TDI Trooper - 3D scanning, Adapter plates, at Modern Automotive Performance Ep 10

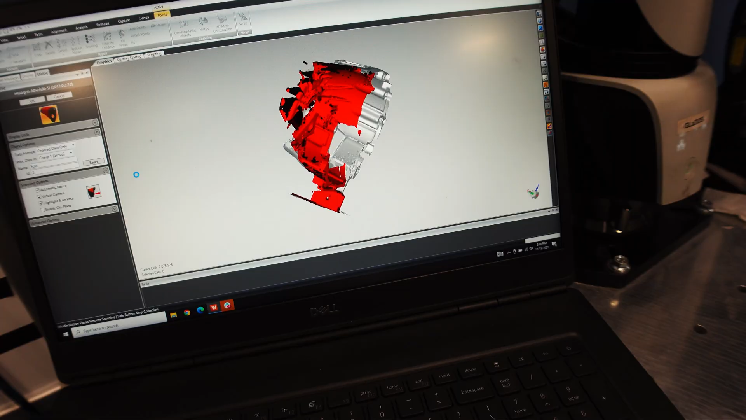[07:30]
so it knows that you're doing the inside of something right now yeah it knows how to face the camera normal to when i'm scanning
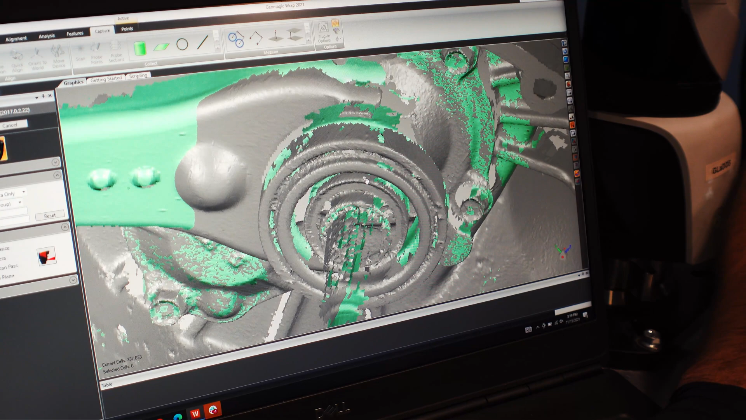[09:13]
it's all fully aligned to itself so now you can see that there's where it was when we scanned it and there's also you know where it is now which means in solidworks i can just turn this scan off
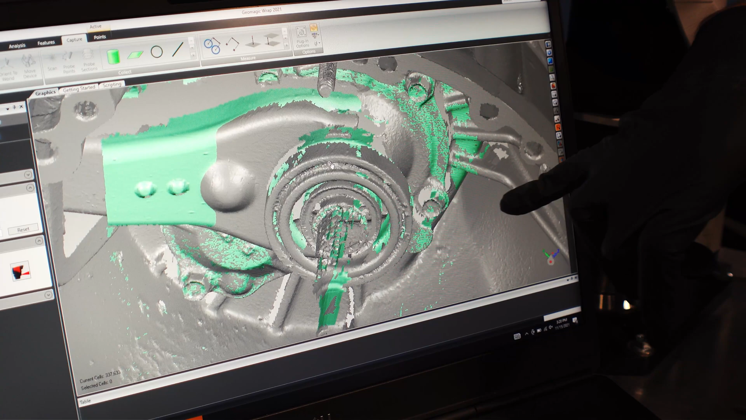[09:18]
visually and it'll show the one with it fully depressed and then i can make a
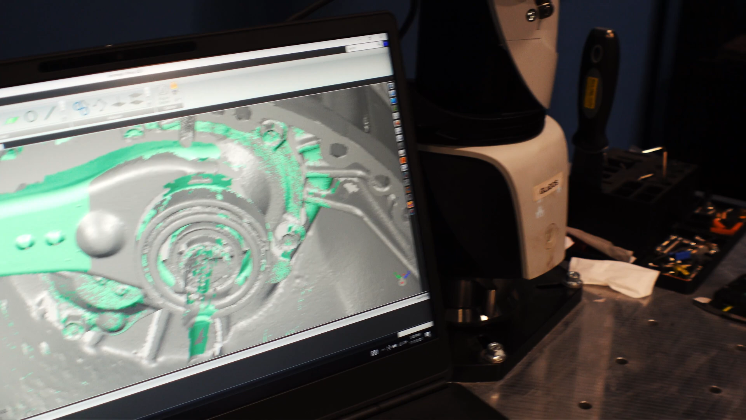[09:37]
fully disengaged position so i'll have to zip tie this to something else
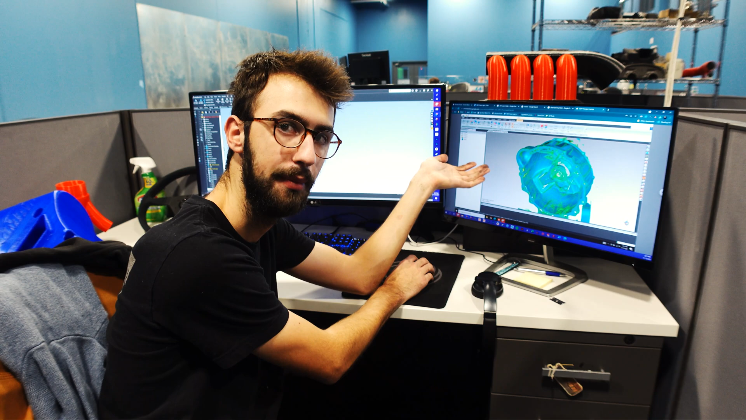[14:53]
body which is like if you've ever 3d printed something this is what you're working with an stl mesh and what i can do because we have the software here to do it is take that mesh and actually take it directly into
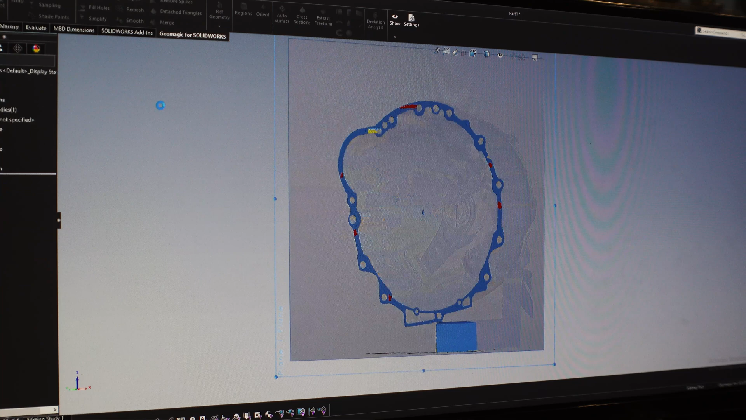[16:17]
i can pick some points and it'll give me the average flat face of those and now i have some sort of normal to work off of
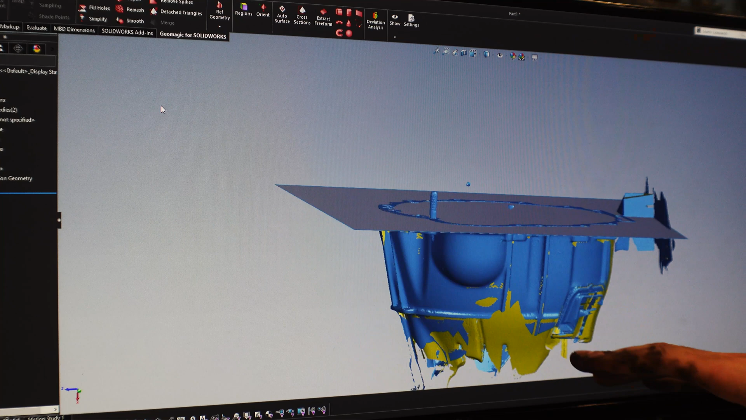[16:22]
that's probably pretty close to perpendicular on the drive on the input shaft um
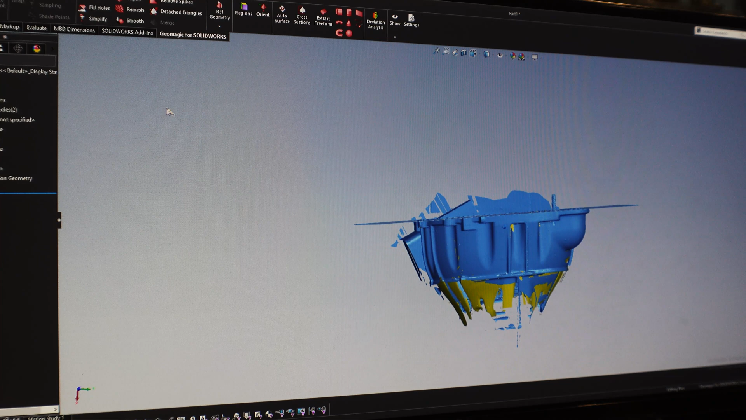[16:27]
so like that's a super nice feature um and then i can go through here and draw my holes and stuff like
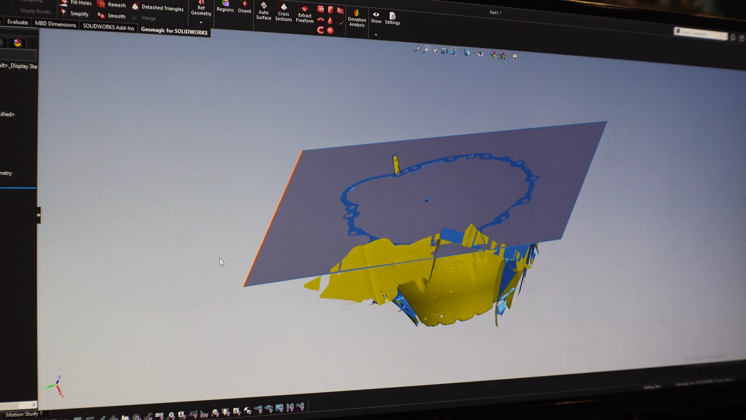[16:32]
that and um if i wanted to do something like extract
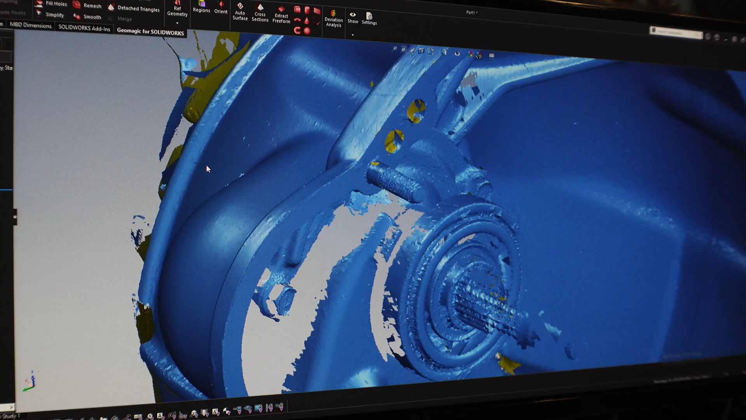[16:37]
the bore of this bearing i mean you would ideally do it off the input shaft which we have in another scan but i can do something like grab the extract cylinder tool here and then i can select multiple points
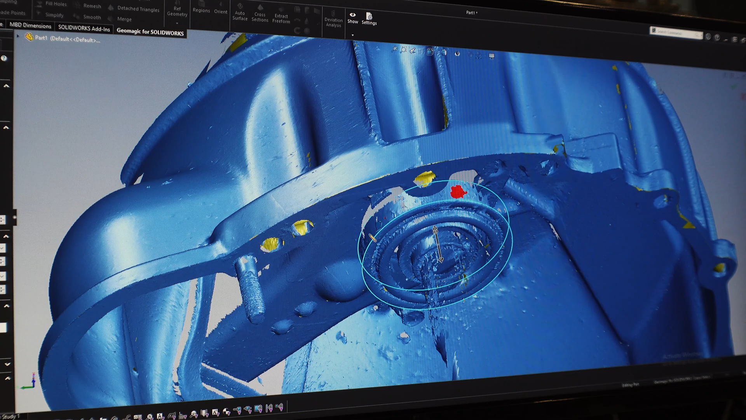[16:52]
and then do you generally need three points is that kind of like minimum uh you generally need like a couple
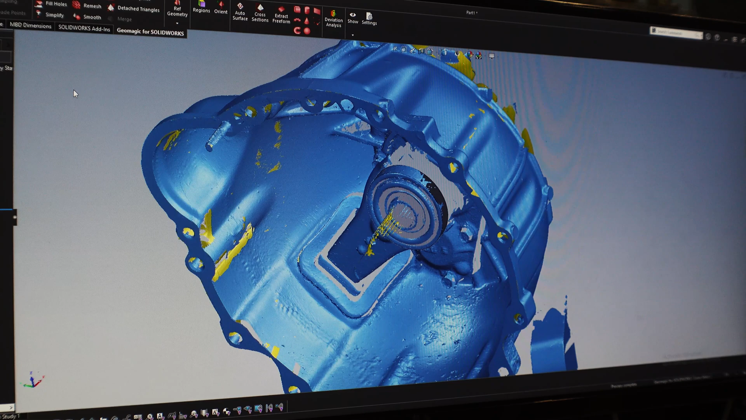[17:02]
million points but yeah for this i mean you want to have at least like three sides of it but um then now we can go ahead and make an access through this and obviously it's the outer race of the bearing so you wouldn't really want to use this surface i'm going to take this access
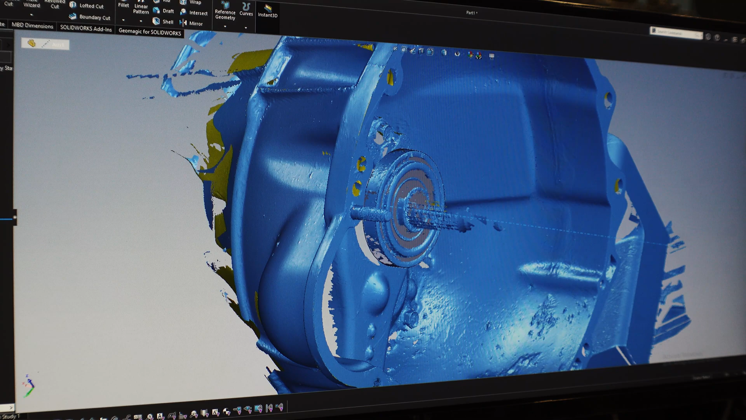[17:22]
extend it and now we have the center line of this entire transmission